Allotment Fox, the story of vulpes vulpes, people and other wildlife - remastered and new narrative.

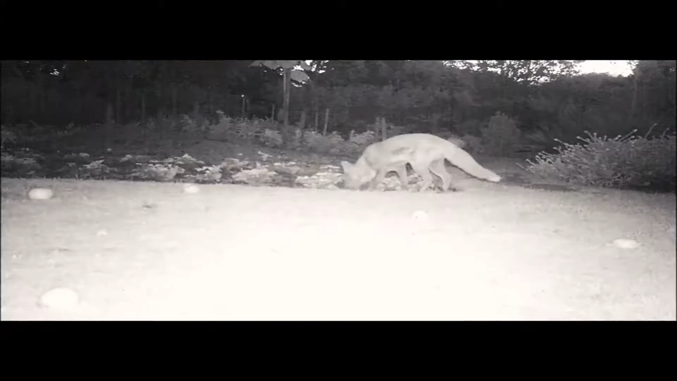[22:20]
Spot was immediately on her scent. In fact, unbeknown to him, she was just at the rear of the allotments.
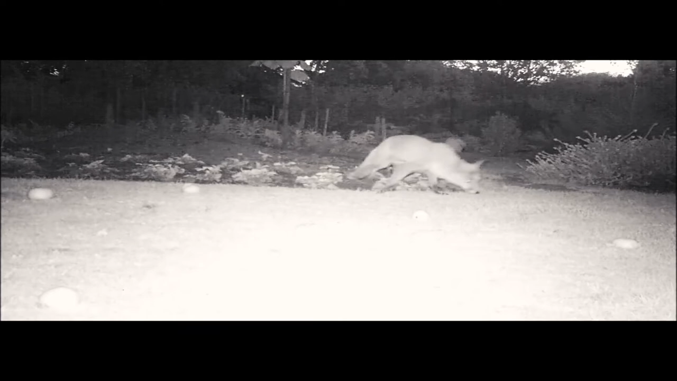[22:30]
And then at the nursery den, a fox with a slightly kinked tail, this was Frankie.